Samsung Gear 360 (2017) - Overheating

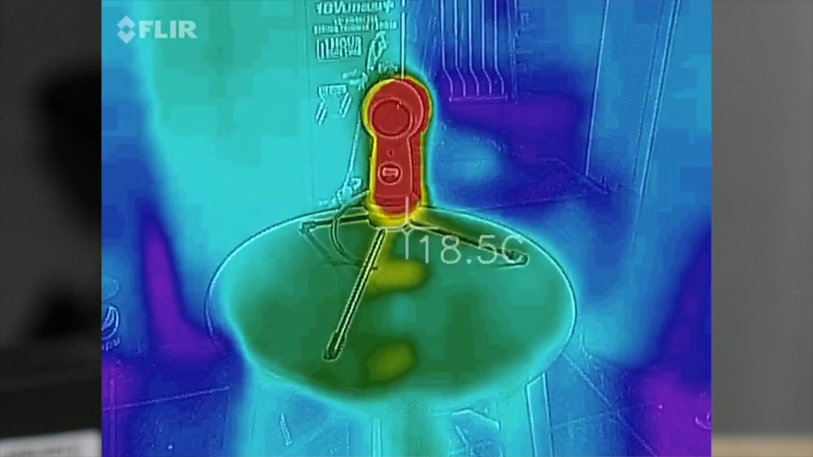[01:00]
we have the camera running in 4k and we're gonna see how compared
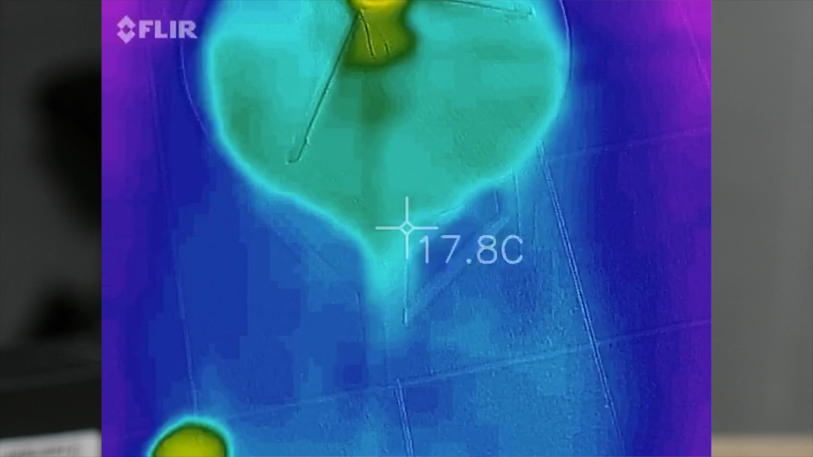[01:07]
On screen: spot 17.8°C
to the environment so we have a relatively cold room
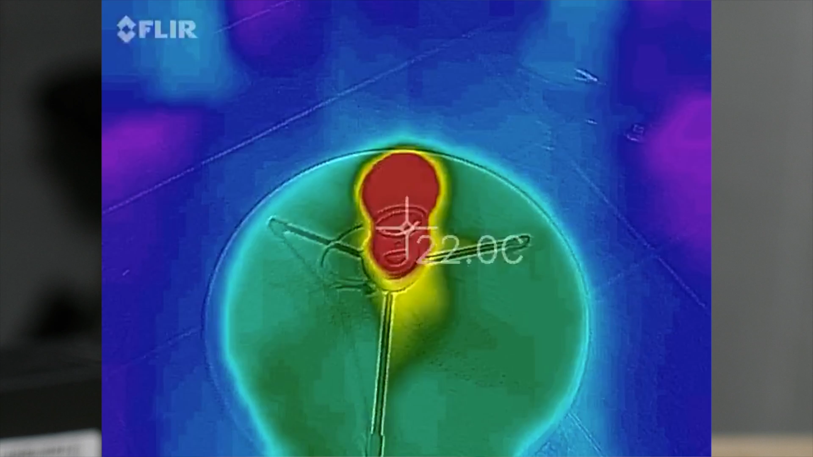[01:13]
On screen: spot 22.0°C
compared to the environment the all of the camera is hot
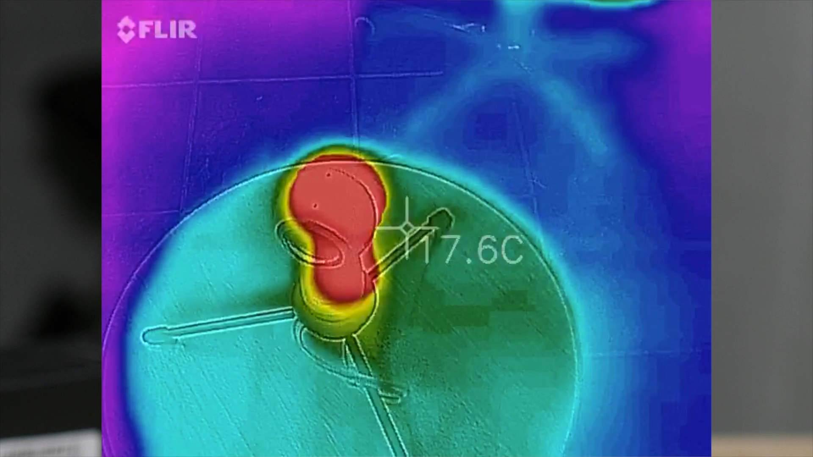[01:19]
so you see there where i was sitting on the seat
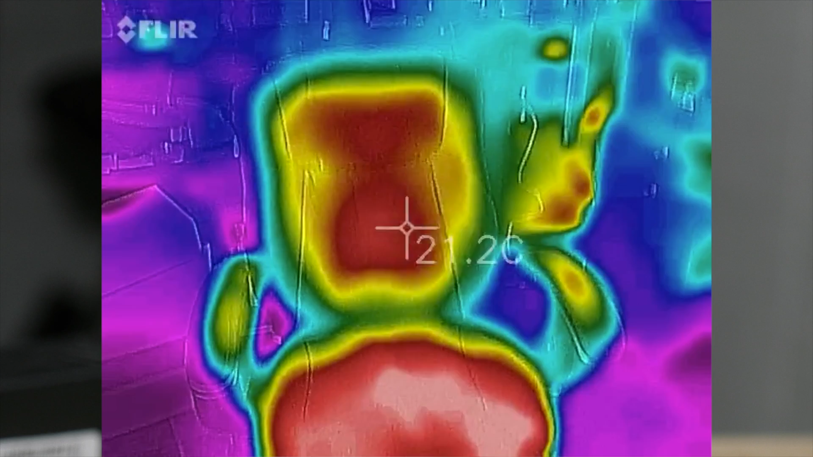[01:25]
same temperature the camera itself here
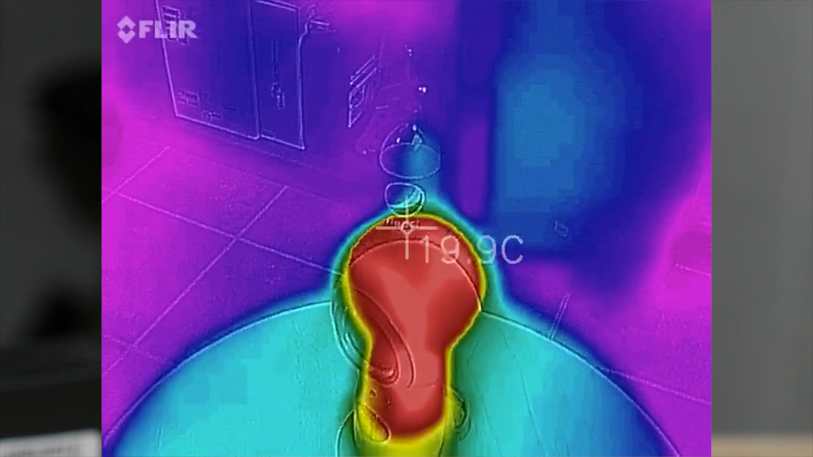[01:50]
it's not too much i can't say this is like extremely hot
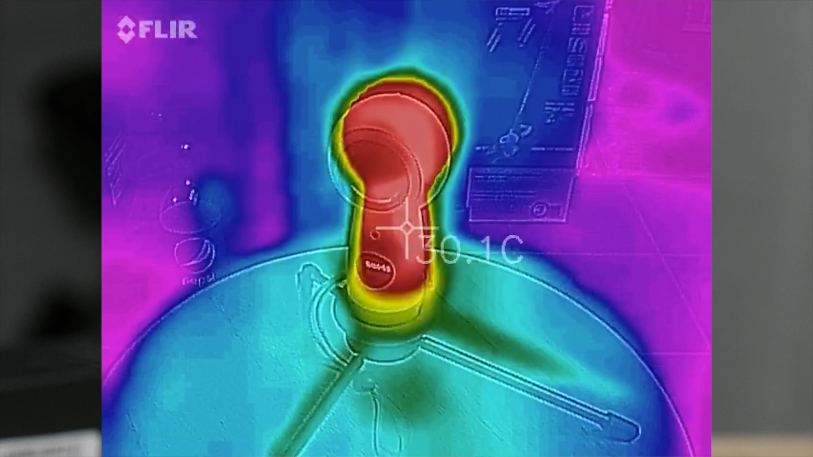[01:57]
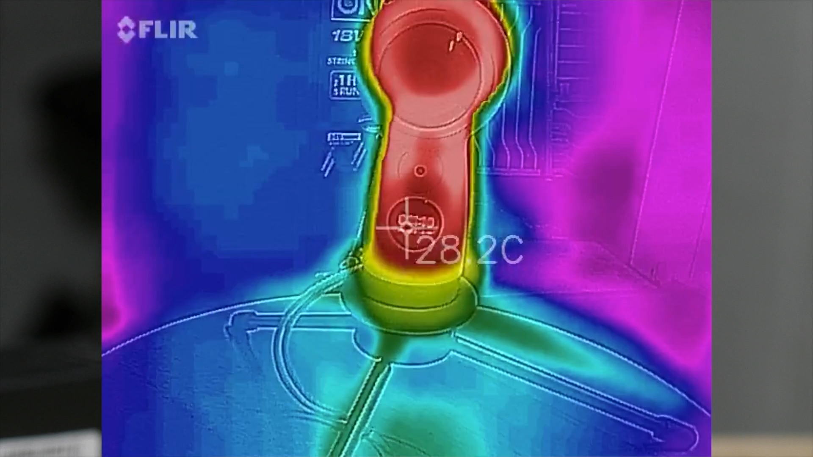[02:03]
On screen: spot 28.2°C
hotter than the environment we can put my hand next to it
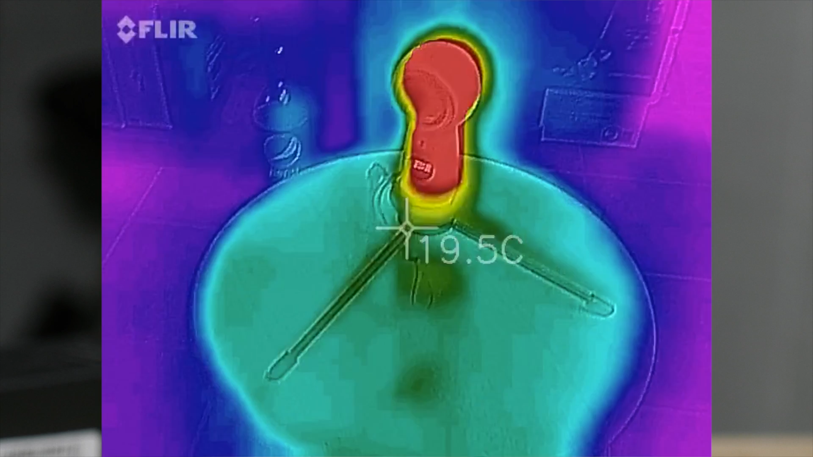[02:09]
On screen: spot 19.5°C
see
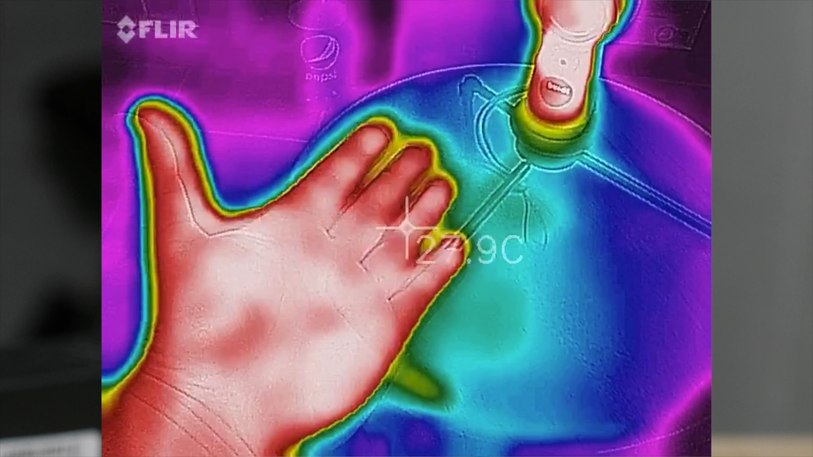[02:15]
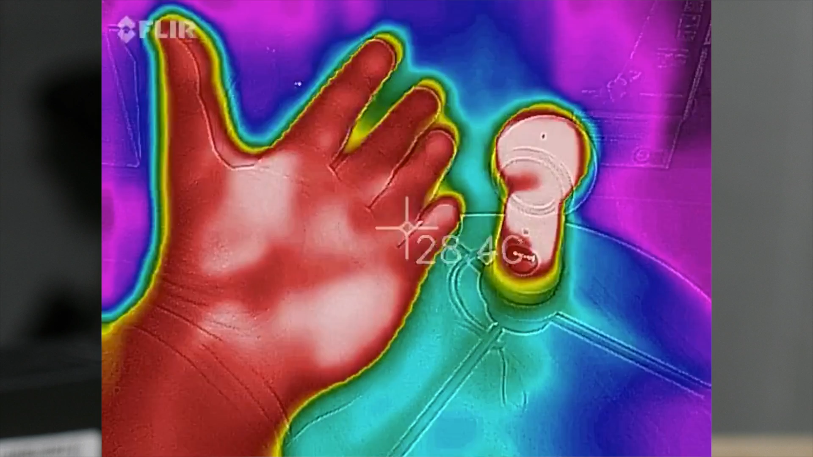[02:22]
more than body temperature but still it shuts down